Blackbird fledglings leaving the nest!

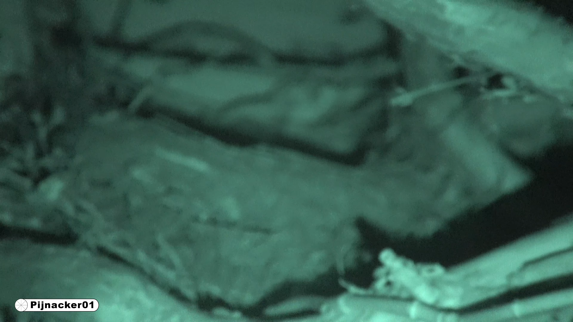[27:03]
think they're out of the nest. I got the night vision on. I don't see them in there at all. I might have got a video of them. Had that thing running. But who knows where they are.
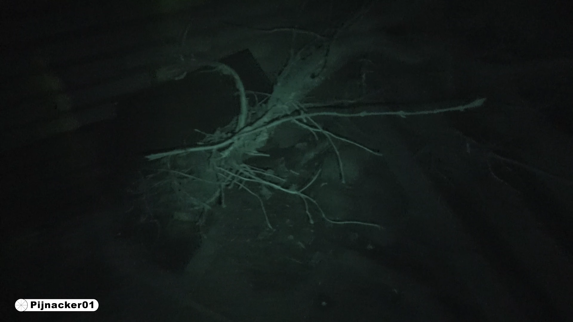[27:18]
Well, now I saw them in this tree over here.
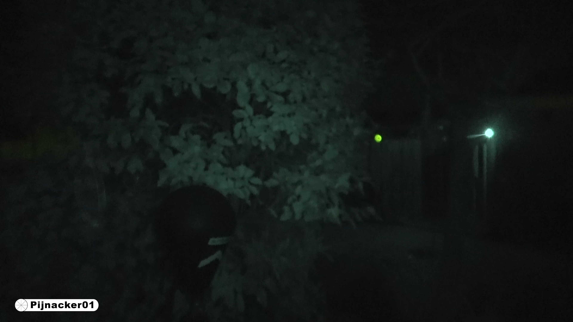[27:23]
So they're probably in here somewhere. That's where they go in other years too.
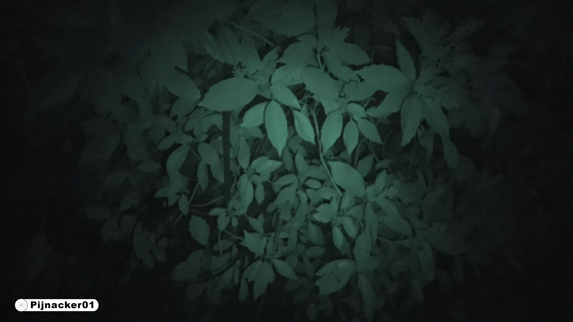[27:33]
Pretty wild. Goes fast.
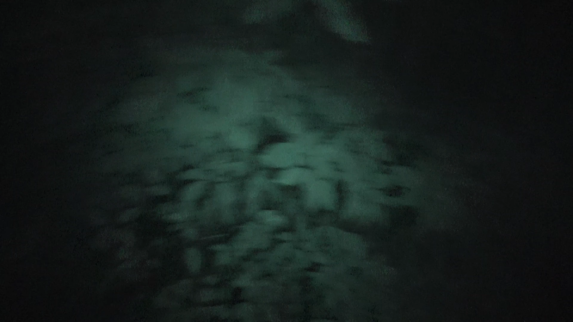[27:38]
Now you see the little guy right in there.